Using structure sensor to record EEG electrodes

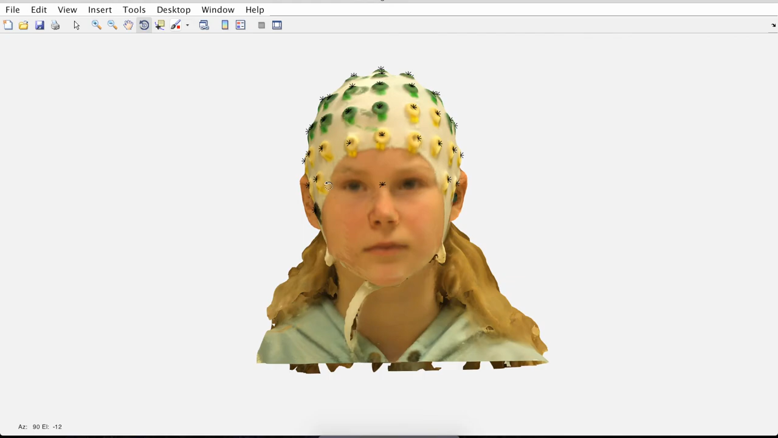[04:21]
And the last one you click is the last one in the data set.
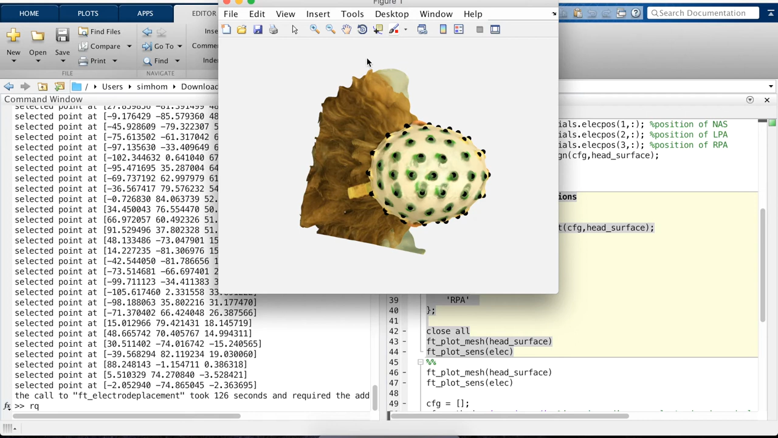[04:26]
Now we can actually see how we localize the electrodes. The black spots are the ones where we clicked.
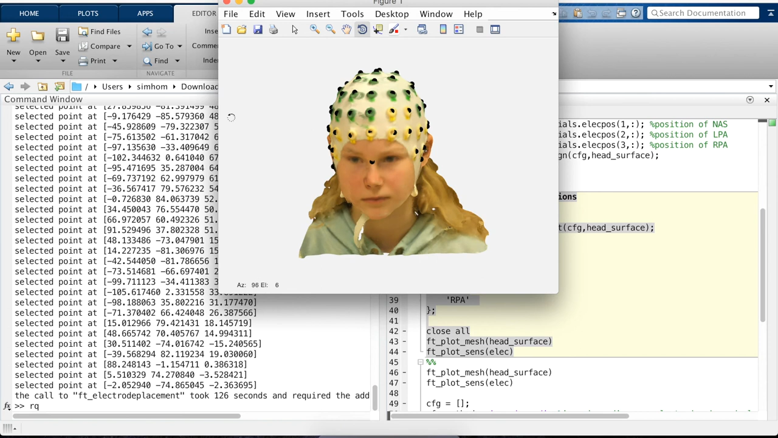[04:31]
And when we rotate it, you can see the electrodes are nicely aligned to the head where the electrodes are. Again, we can rotate to see it better.
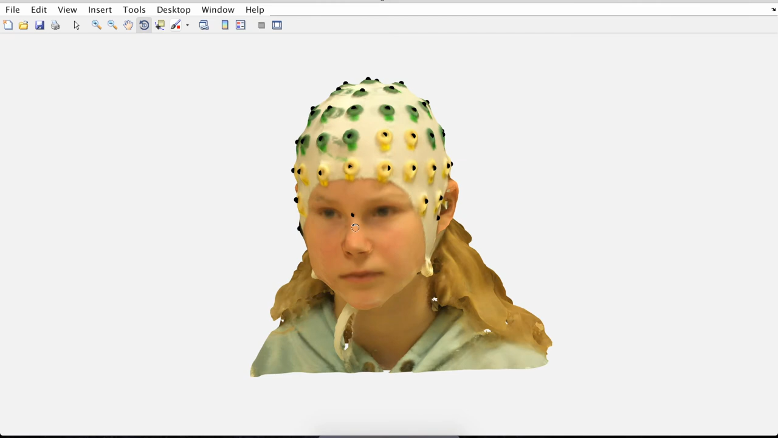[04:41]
And if you're happy, you can leave the data set.